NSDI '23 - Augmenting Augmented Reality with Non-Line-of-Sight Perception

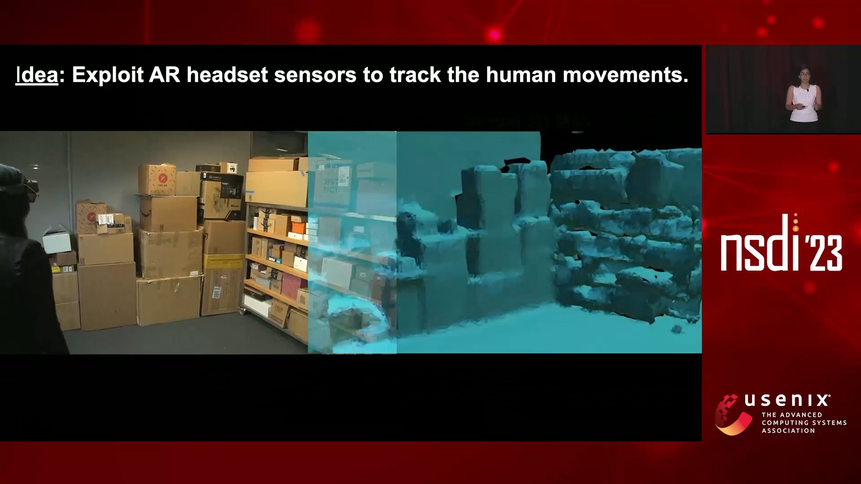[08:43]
Now, using these cameras, we can create a virtual 3D map using the camera on the AR headset. So as the person wearing the headset moves in the environment, we are able to track the headset and to track the human in the environment using the visual and natural odometry of the headset. So the person wearing the headset moves in the environment. When the headset takes measurements, the person keeps moving, and we try to locate the tag, and you can see the possible target location keeps shrinking as the person moves in the environment.
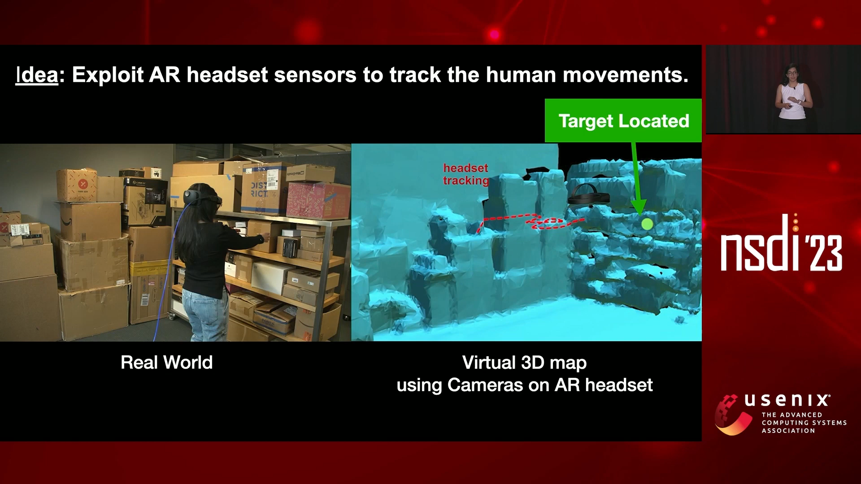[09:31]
After enough number of measurements and enough walking in the environment, we become confident about where the target location is, and we can locate the target item. There is one small problem that I did not talk about. So this is the headset, and we are locating the headset in the environment using the sensor,